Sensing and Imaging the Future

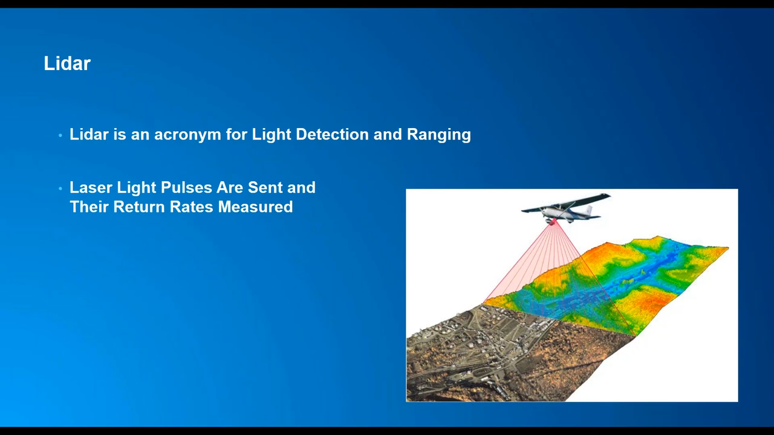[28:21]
use it for automated feature extraction. LiDAR is an acronym for light detection and ranging. With LiDAR, laser light pulses are sent from the sensors and the return rates are measured to calculate the heights of features on the ground. So on the left, here we are illustrating two types of elevation data. On the left, we have our digital surface model, DSM, which is created from the first returns of the LiDAR points. On the right, we have our digital terrain model, DTM, also known as our bare earth. This comes from the last returns of the LiDAR points.
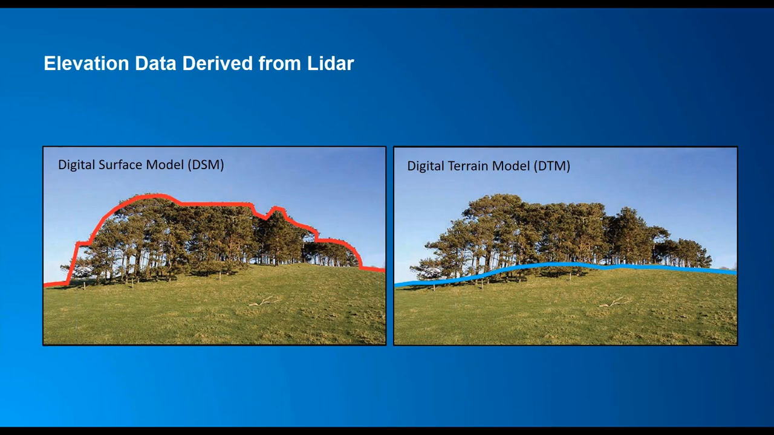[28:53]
Let's see why this is important. First we start with the raw LiDAR point cloud data.
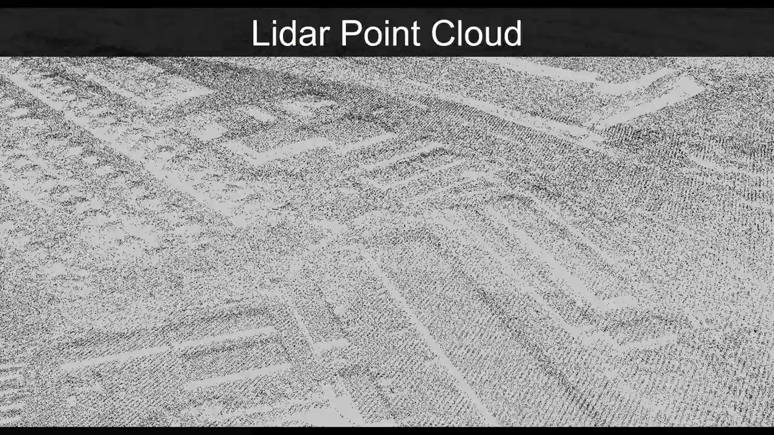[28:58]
ArcGIS provides tasks with the tools to create the digital
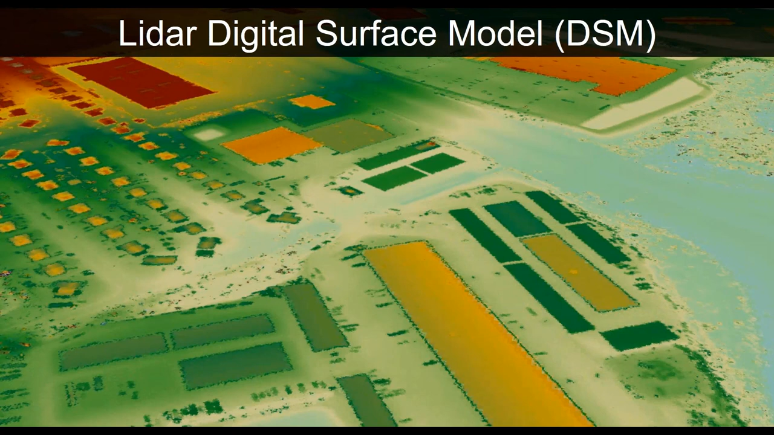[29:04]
surface model from the first returns of the LiDAR points.
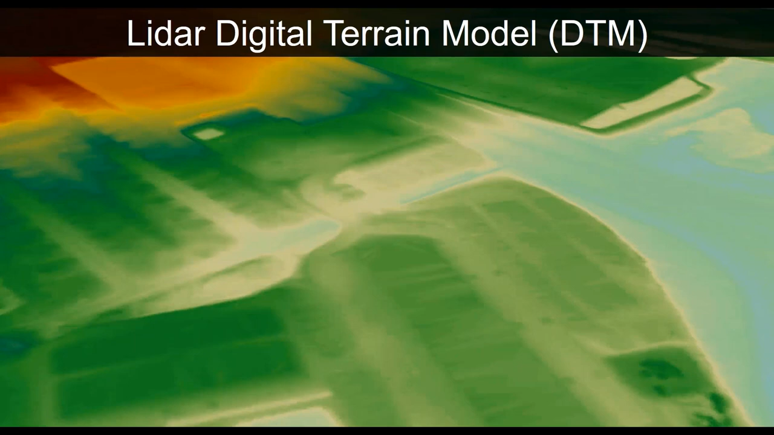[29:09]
ArcGIS is also used to create the digital terrain model from the last returns of the points. We then create a draft of building footprints derived from the digital surface model and digital terrain model.
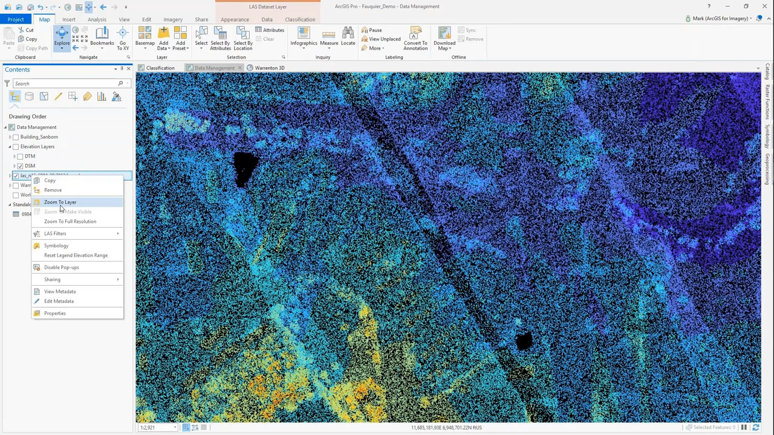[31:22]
And so ArcGIS Pro is the tool for this.
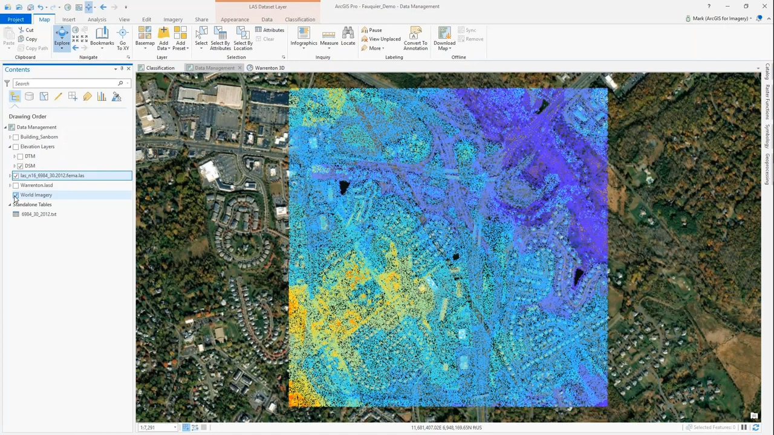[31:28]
So in Pro we can work directly with the LAS file, as you were just seeing on the screen, or we can work with a large collection of LAS files into a data model we call a LAS dataset.
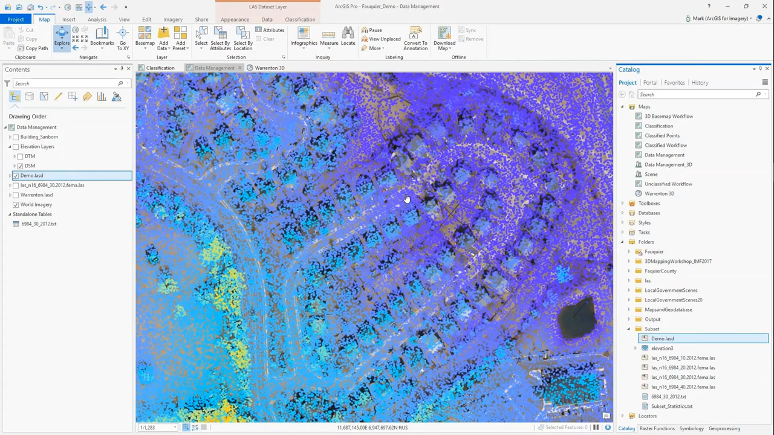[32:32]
So as I zoom in, I can now start to see the points displayed currently as height values. But from the ribbon in Pro, I can view the class code, I can view return type,
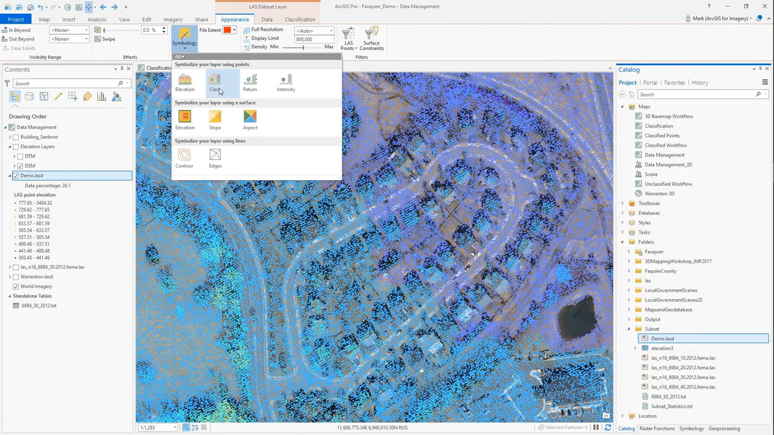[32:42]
intensity, or I can also view these symbolized as a surface value. I'll choose points classified as classification codes.
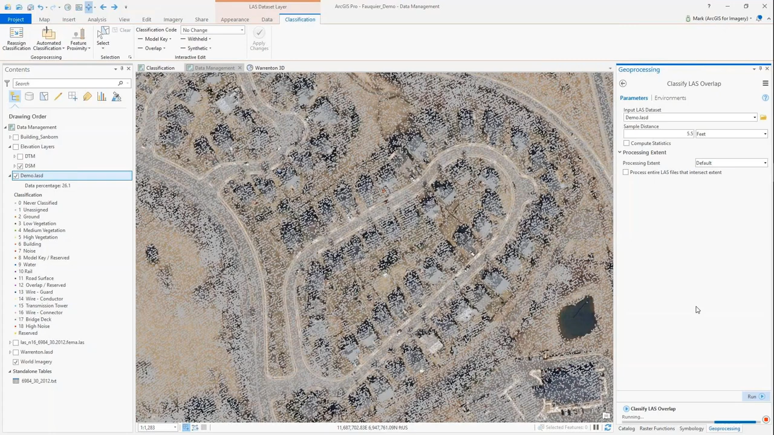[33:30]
And so we can see that as I run the tool, those overlapping points are displayed in purple.
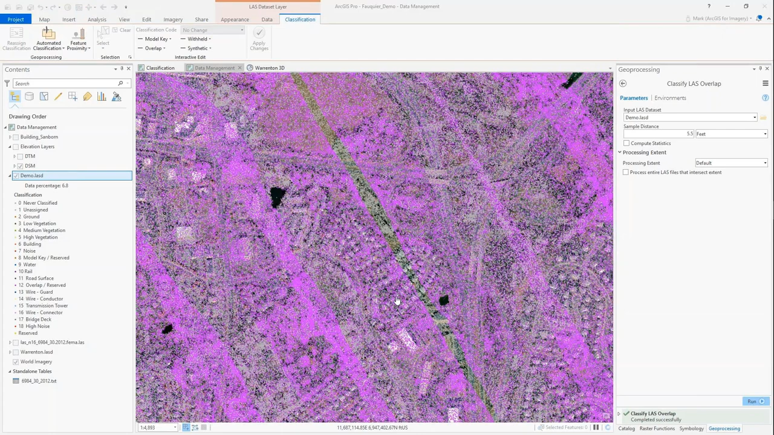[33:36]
We can actually strip out those points when we begin to create elevation products.
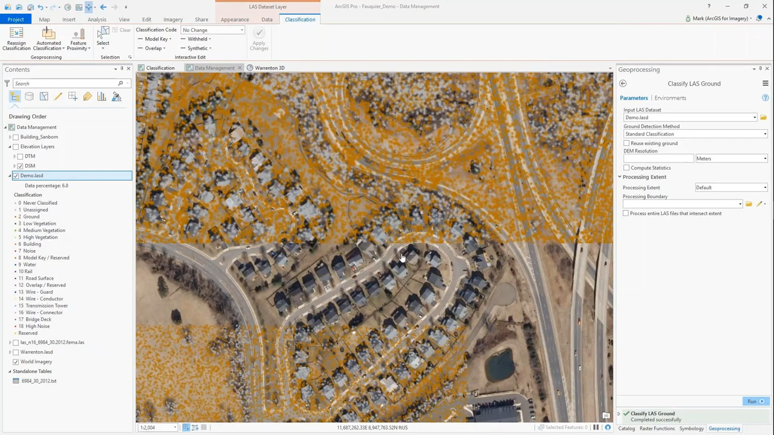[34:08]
So I ran it once. You can see the ground points are now displayed in brown to the class code of 2.
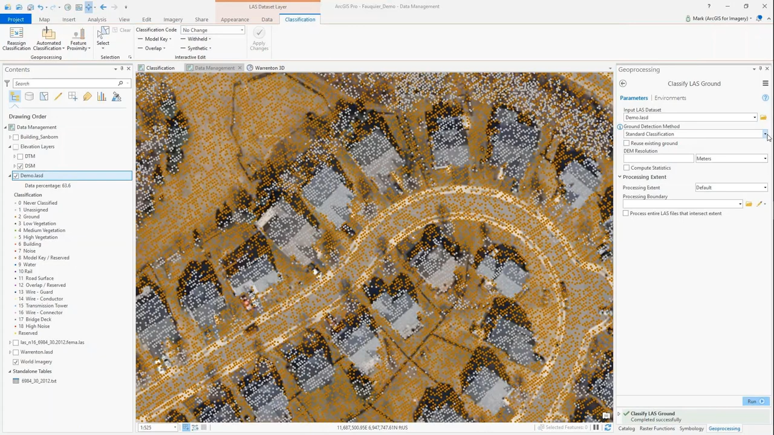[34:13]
I can rerun and reuse some of the same tools if I want.
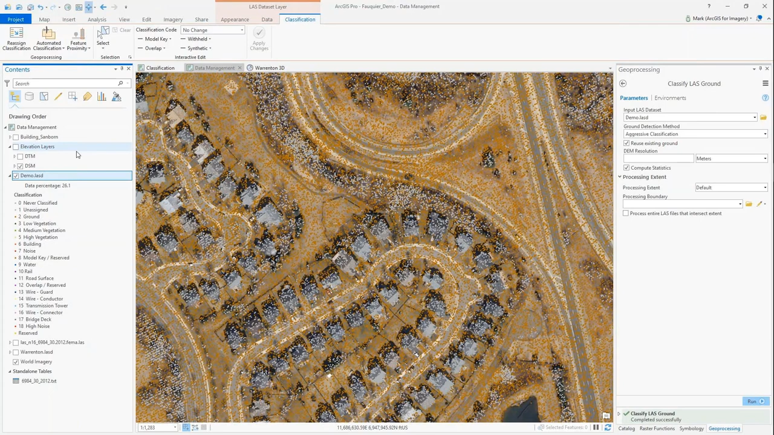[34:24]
So now I've got my ground points. And I can query out and look at just the ground points from the ribbon. Or I could look at all the points. So next, what I'm going to do is classify the buildings.
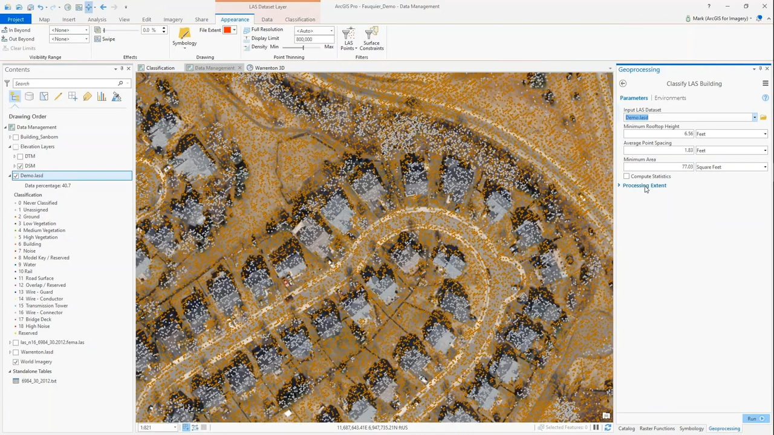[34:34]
And so in this demo, you may have to be aware of the rooftop height,
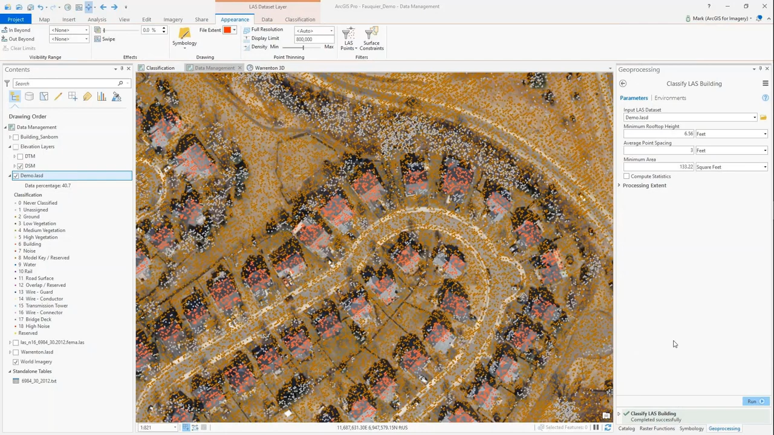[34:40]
the average point spacing, and the minimum area of the buildings. So I've ran one. You can see it's not perfect. And that's okay. I'm going to go back and run another tool to correct some of the points that I may have missed. So the next tool is going to be the classified by height tool. And so many organizations may need to classify the vegetation. And so what I'm doing here is choosing class code 3,
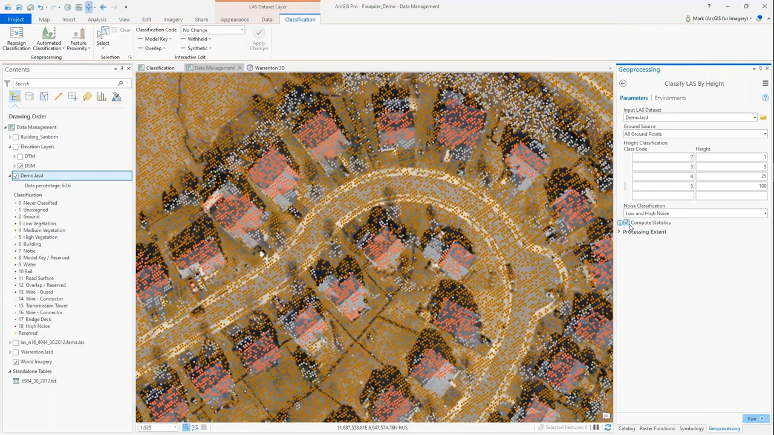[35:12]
4, and 5, which represent low, medium, and high vegetation. And then I'm also classifying the noise. So anything below one foot or greater than 100 feet will be classified as low and high noise. And so then I can remove those noise values, again, from the points. And then so as I start to create some of these derivative products, that's going to eliminate or remove those to create a better surface. A lot of organizations already have their existing GIS features.